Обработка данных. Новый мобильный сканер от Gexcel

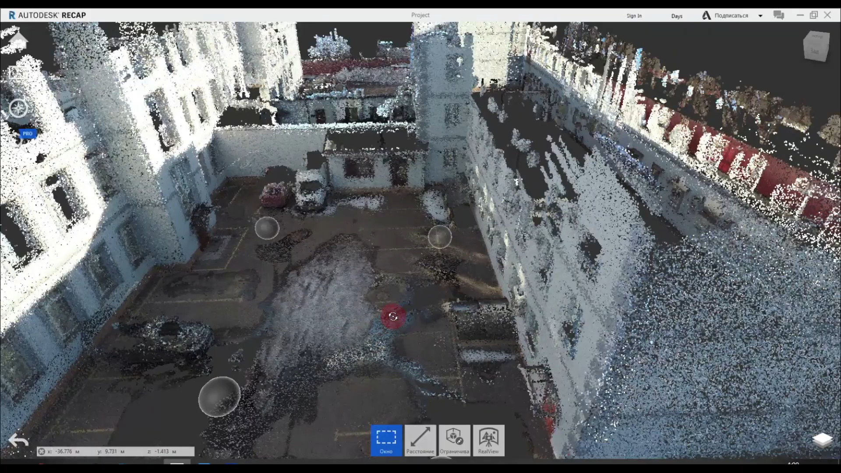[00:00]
В Recap'е мы получаем полноценный проект с соответствующими панорамами.
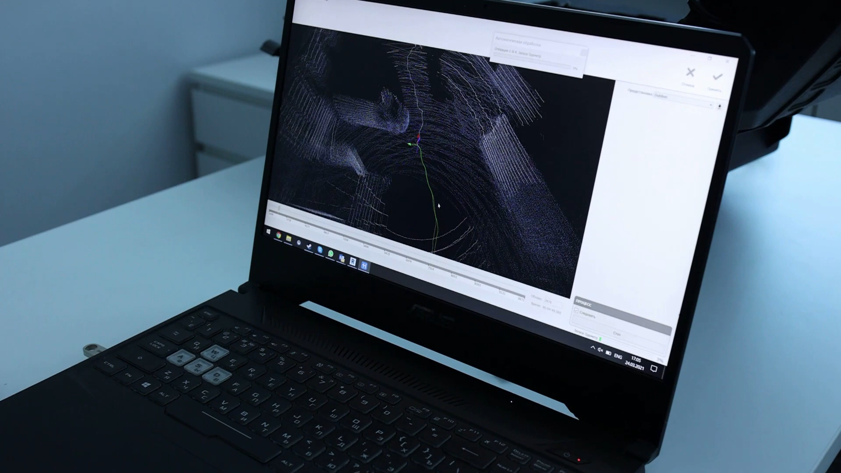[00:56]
И в случае необходимости, либо сбоя расчета, остановить съемку перед запустить уже с определенного участка.
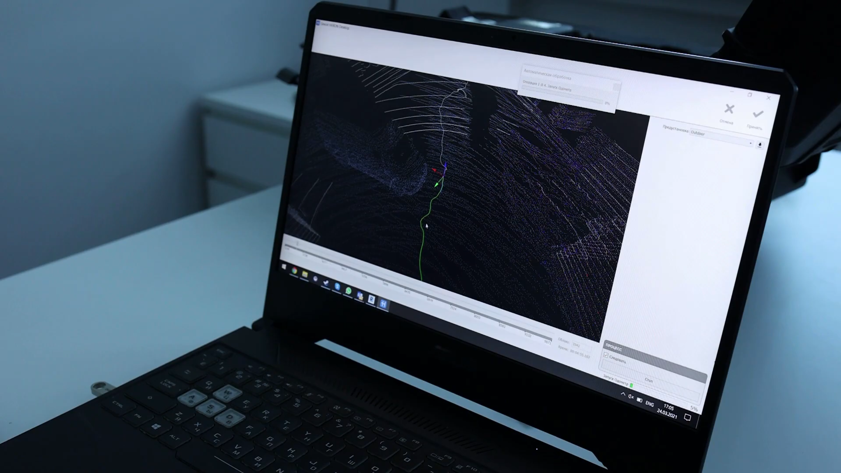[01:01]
Обработка осуществляется уже в новой версии, которая будет доступна в течение ближайшего месяца. В данной версии реализован алгоритм комплексной обработки всех опорных точек, которые были в процессе съемки.
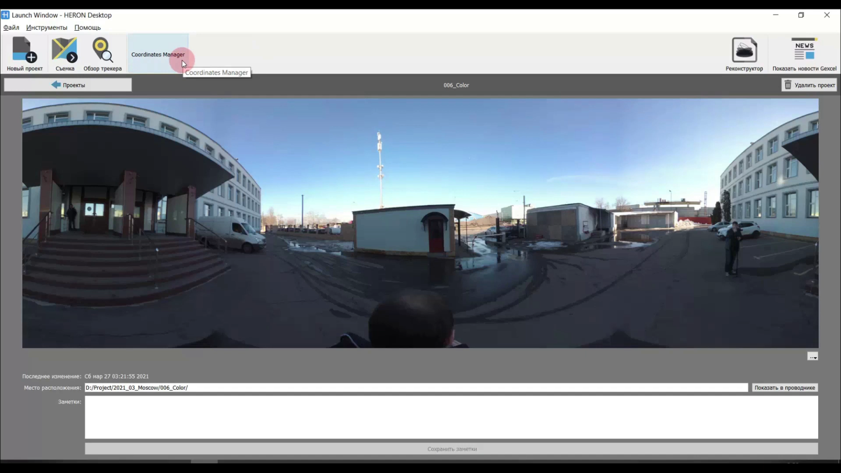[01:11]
Таким образом, если у нас было какое-то съемочное обоснование, и мы его добавляли в процессе съемки опорными точками тагом, мы можем в неограниченное количество точек уравнять уже непосредственно в Герон Достопе.
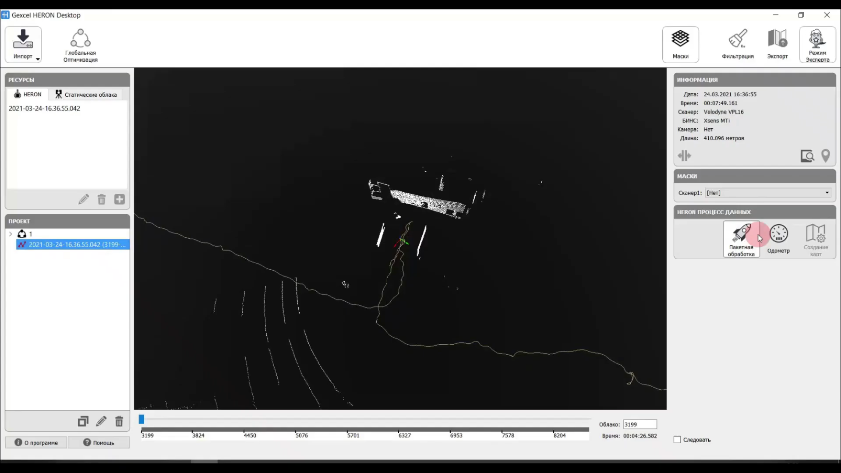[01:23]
Обработка данных Герон Лайт Калор в программе Герон Достоп ничем не отличается от обработки данных Герон Лайт. Можно выполнить пакетную обработку.
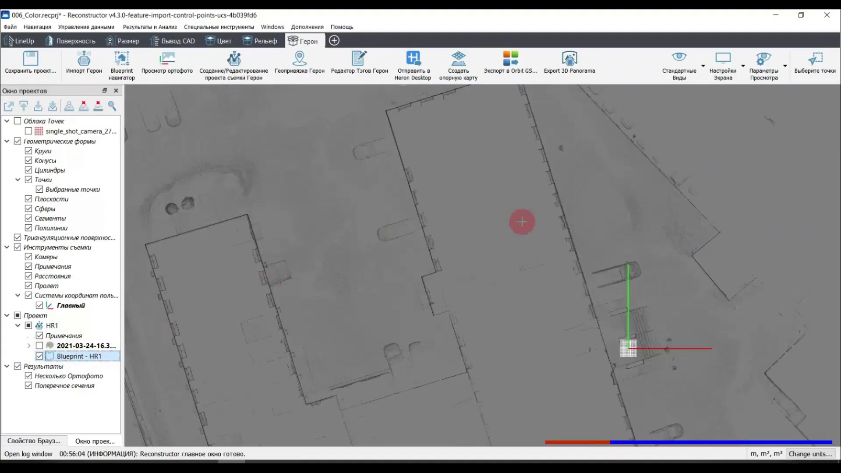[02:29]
В программе Реконструктор мы по умолчанию получаем так называемый Blueprint. Это схему данных, в которой мы можем производить любые измерения.
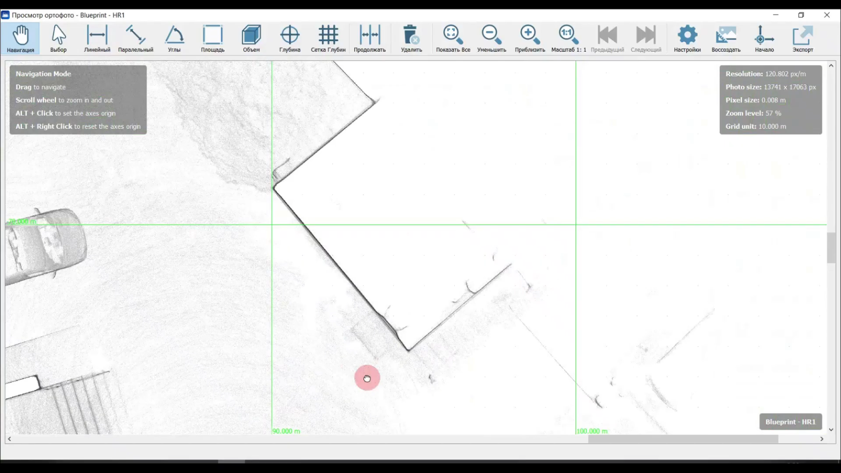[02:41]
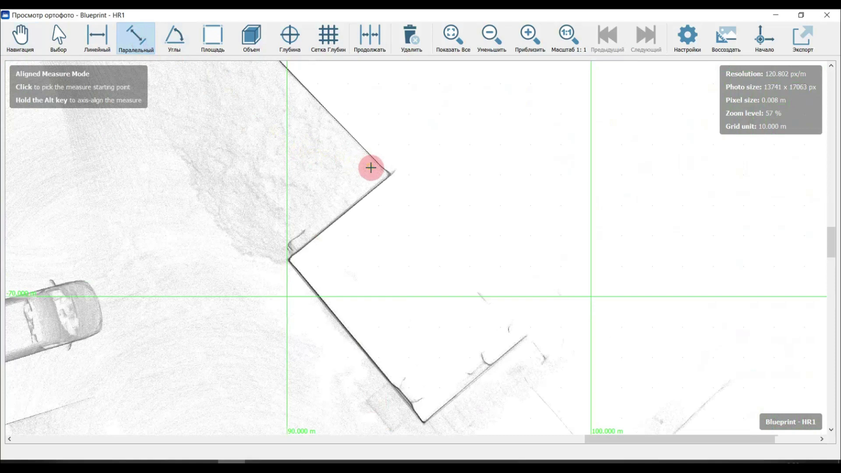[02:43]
Опять-таки для сравнения, допустим, можно посмотреть толщину стены.
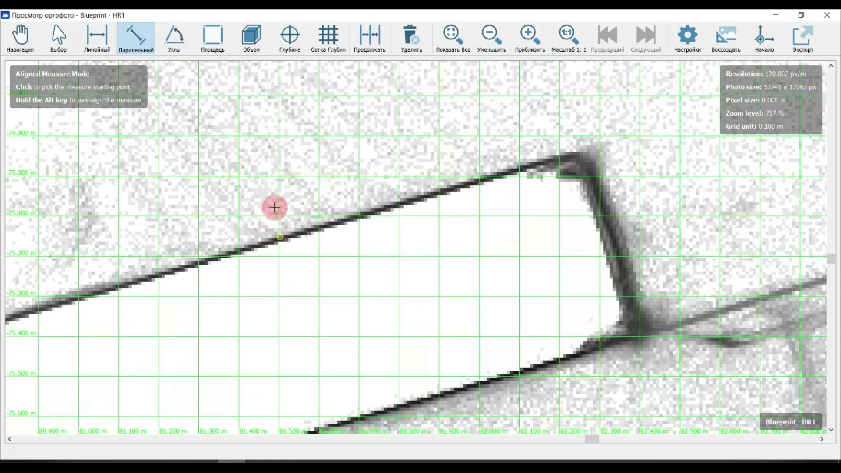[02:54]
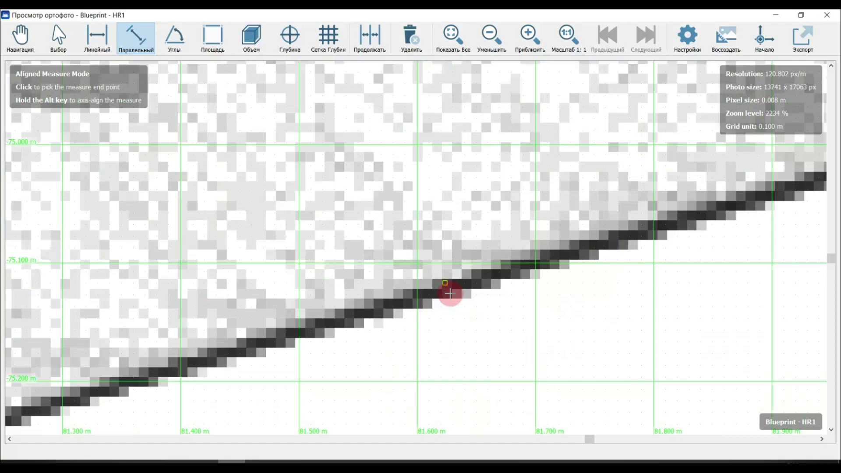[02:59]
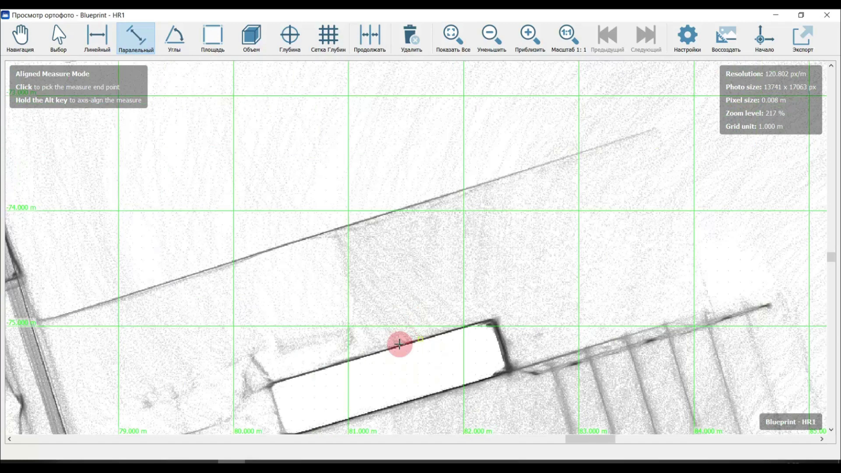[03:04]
И здесь мы можем померить различные площади.
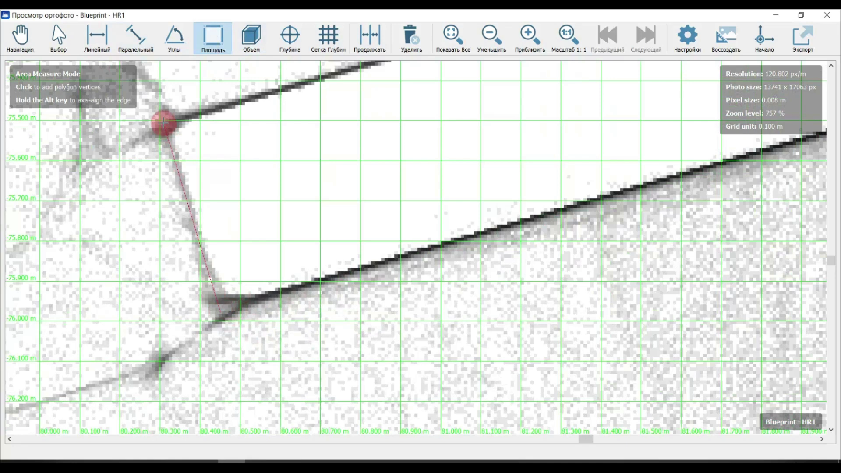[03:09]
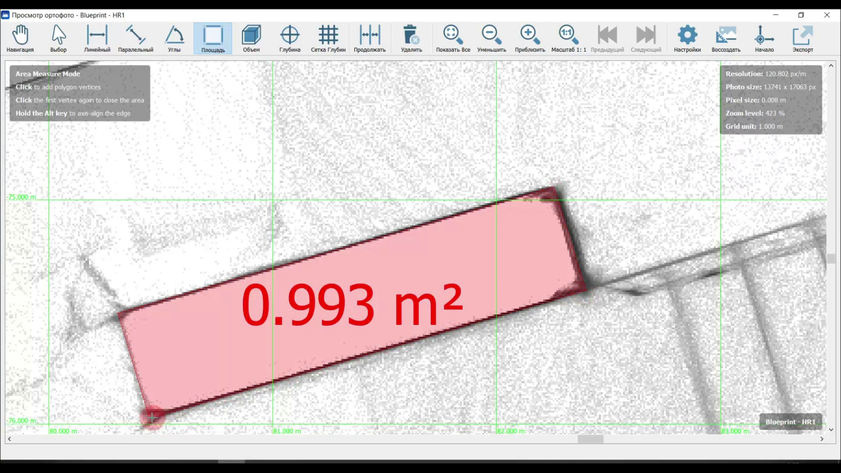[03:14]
Данные могут быть экспортированы как автокад в виде подложки. Также есть бесплатное приложение программы WoW Blueprint,
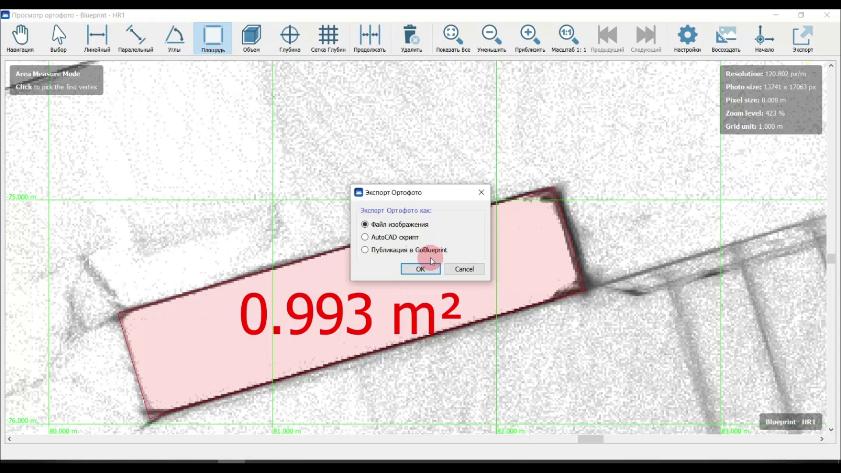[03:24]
которое поставляется в неограниченном количестве и может быть установлено для просмотра и измерения любым количеством пользователя.
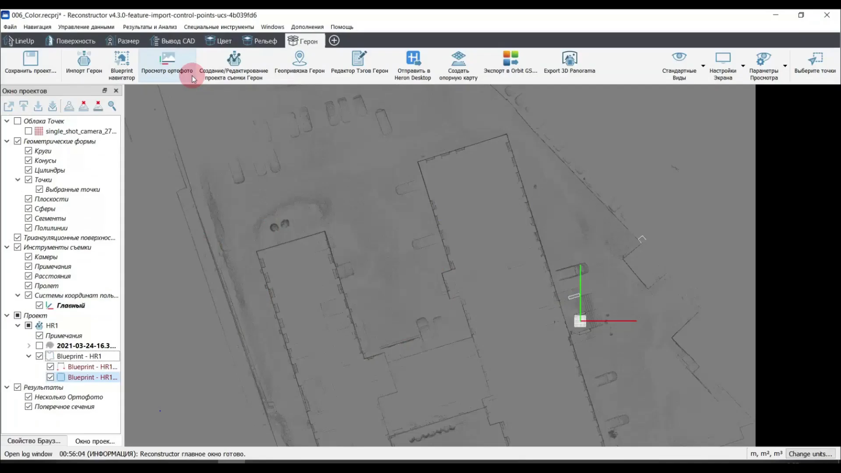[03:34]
Доступен так называемый Blueprint-навигатор, это просмотр в виде панорам.
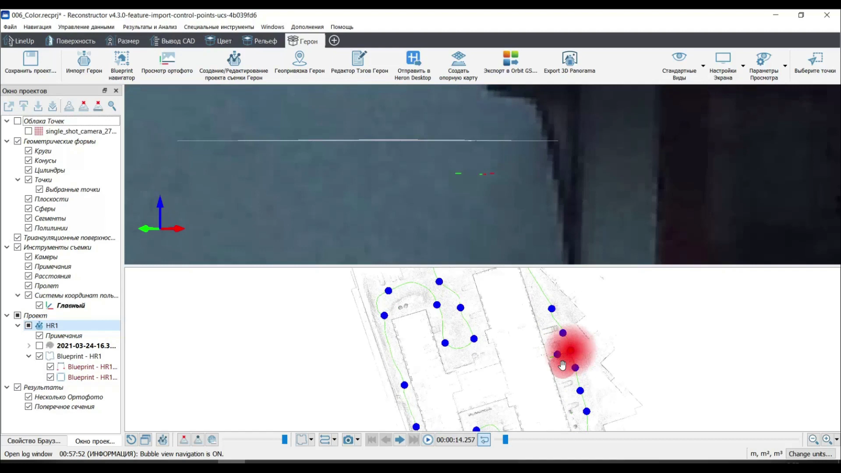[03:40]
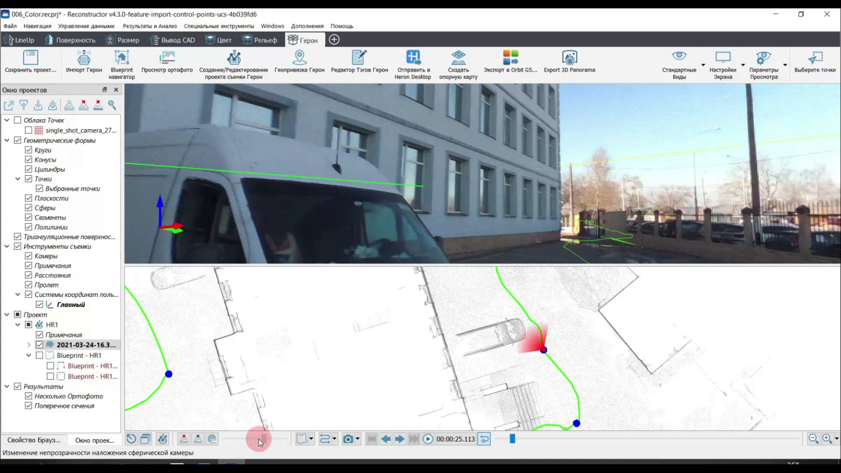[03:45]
Соответственно, под каждый из панорам в качестве подложки будет у нас соответствующая облака точка.
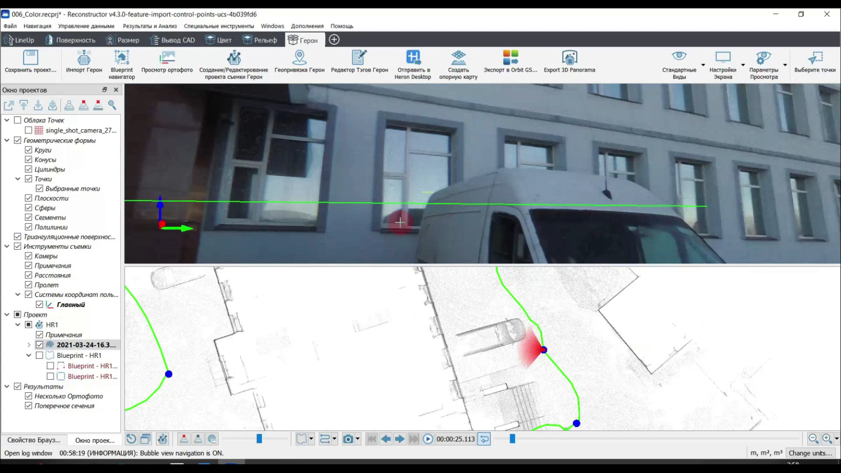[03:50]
Также у нас по каждому из... у нас есть общая облака точка, а есть облака точка уже по каждой панораме.
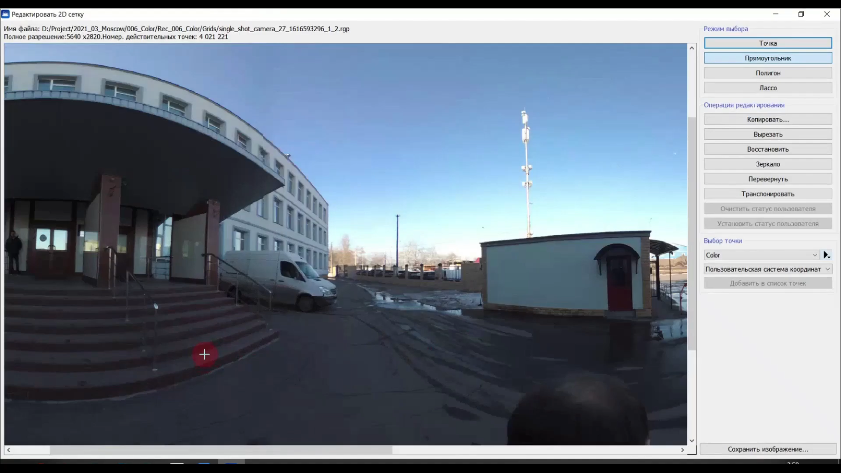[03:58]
Мы можем также измерять,
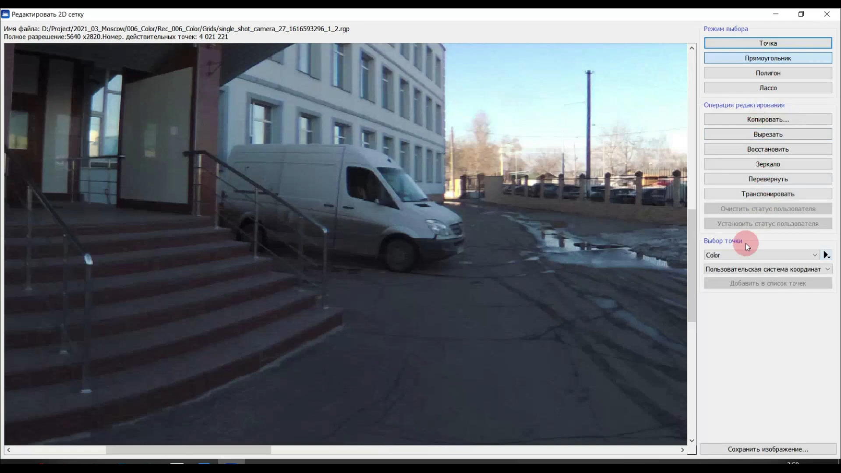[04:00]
проставлять точки и, соответственно,
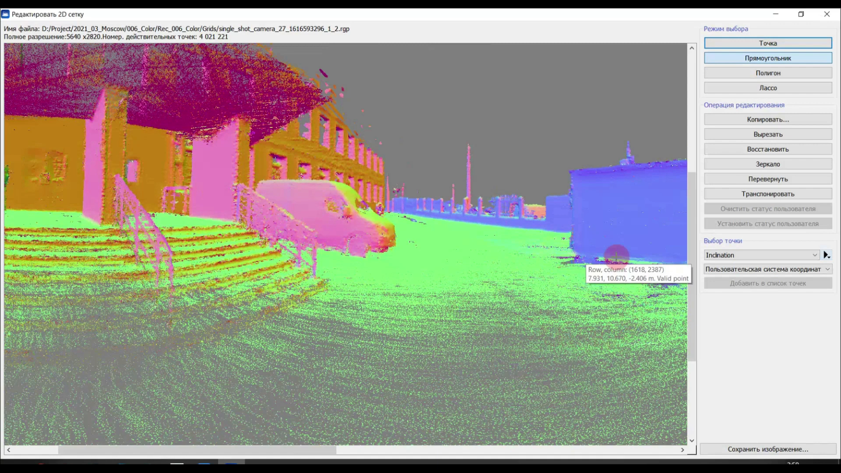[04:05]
у нас здесь также будет по качеству подложки само облака точка.
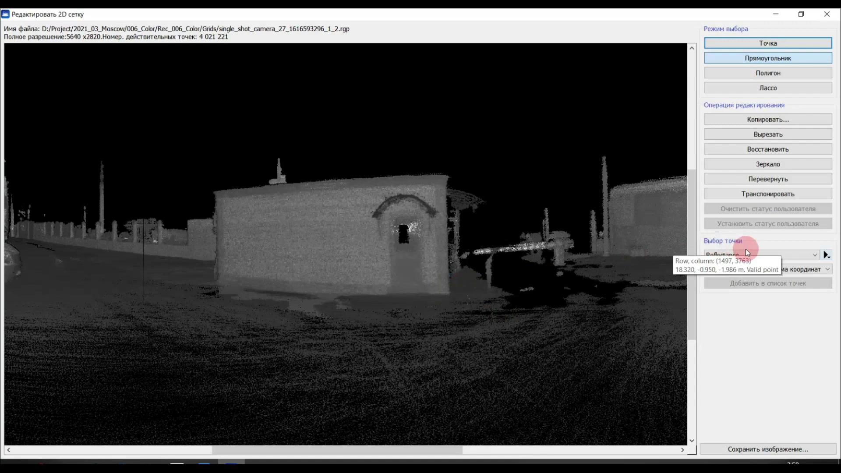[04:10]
Доступны несколько режимов визуализации.
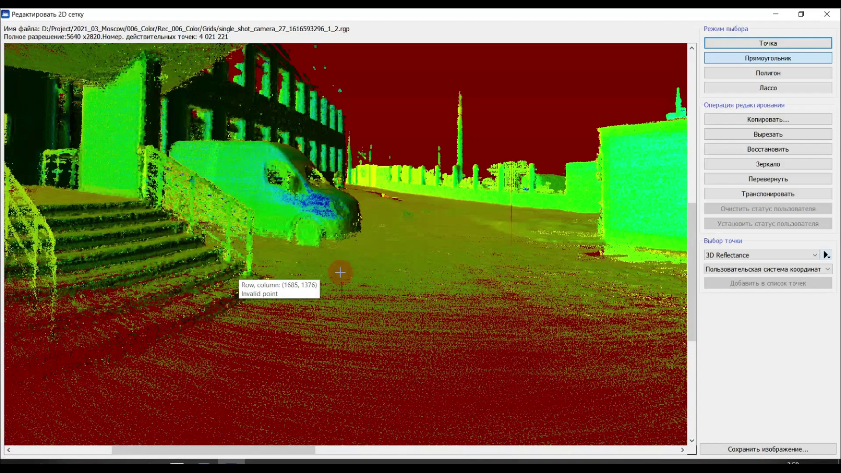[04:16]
Данные могут быть экспортированы в WoW
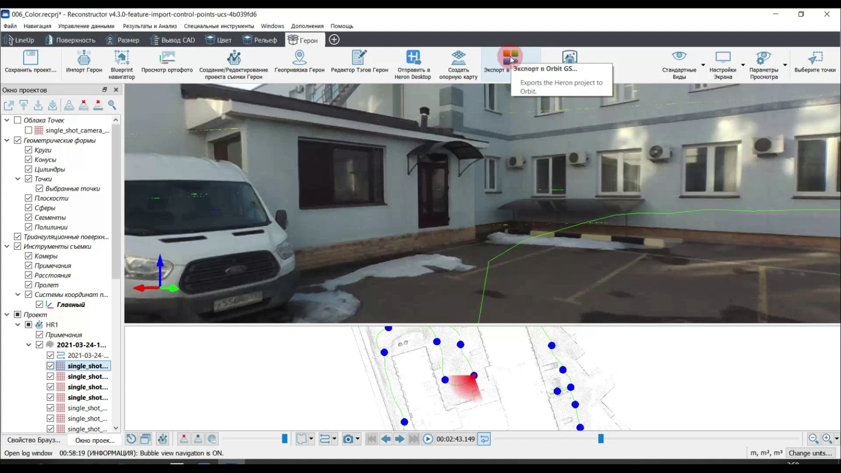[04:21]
Blueprint и также могут быть осуществлены экспорт данных в E57, либо в ReCAPI. Может по данной съемке создан быть ReCAPI-проект.
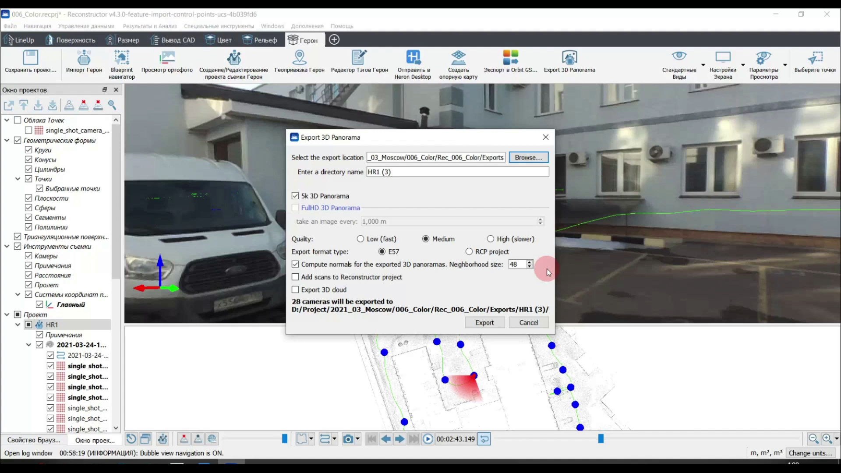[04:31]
Экспортируем данные и можем посмотреть, как это выглядит данные в ReCAPI.